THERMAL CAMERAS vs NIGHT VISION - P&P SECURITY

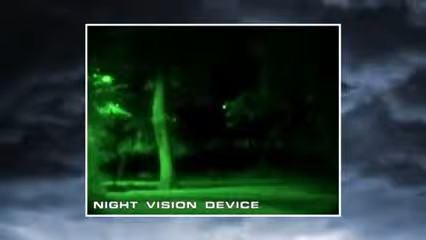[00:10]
Night vision goggles and scopes make images from visible light, just like your eyes. So their familiar green cast images provide excellent situational awareness at night. Unfortunately, magnifying the amount of light in an image is only part of the solution to true night vision. The critical element they don't address is visible image contrast.
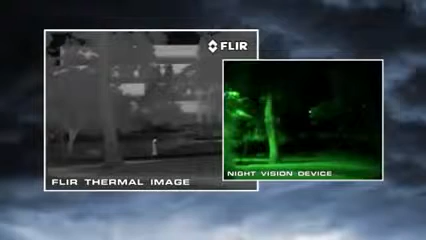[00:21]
That's what you really need to be able to see at night.
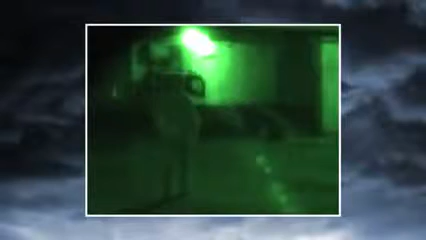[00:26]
When a target is brighter than its surroundings, it has good visual contrast and is easy to see.
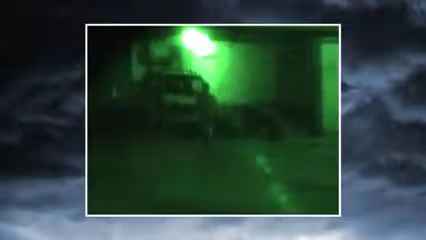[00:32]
When a target doesn't have good visual contrast, you can't distinguish it from its surroundings. No night vision scope can reveal contrast that's just not there.
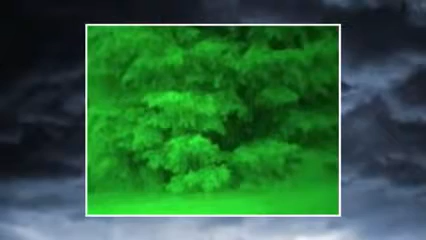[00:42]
Thermal cameras see heat, not light.
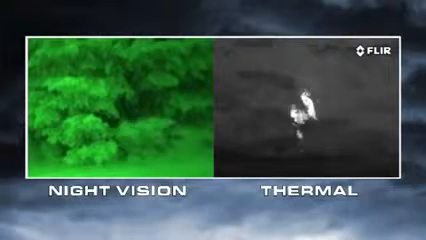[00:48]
The more heat an object gives off, the more thermal contrast it generates and the easier it is to see.
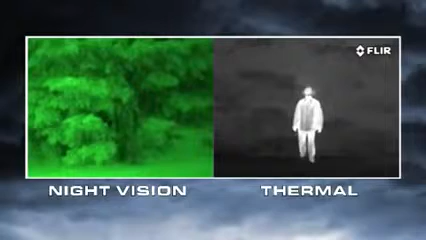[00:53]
Everything on Earth gives off heat, and things like people, animals, and car engines generate lots of heat, so they're easy to see, even through camouflage.
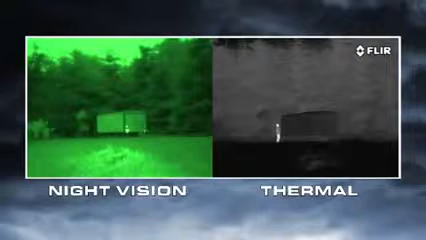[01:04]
Atmospheric conditions like smoke, rain, or fog reflect light, making night vision goggles and scopes even less effective.
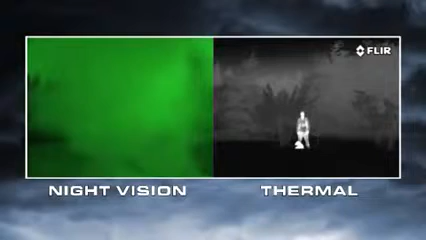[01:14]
But thermal cameras see through these obscurants clearly. Night vision goggles and scopes also need to have the right amount of light to work well.
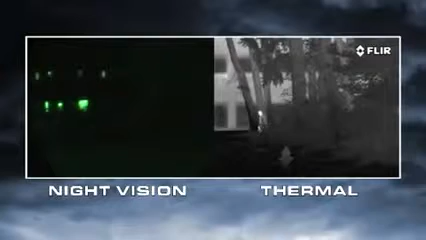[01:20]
If light levels are too low, like in rural areas,
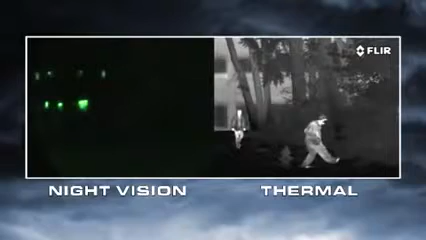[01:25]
and when looking into deep shadows, they won't be able to see anything.
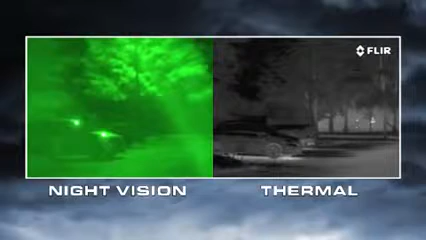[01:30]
If there's too much light, like from street lights, security lights, or car headlights, they become oversaturated.
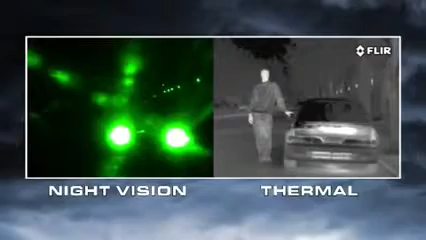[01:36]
Thermal cameras have none of these limitations.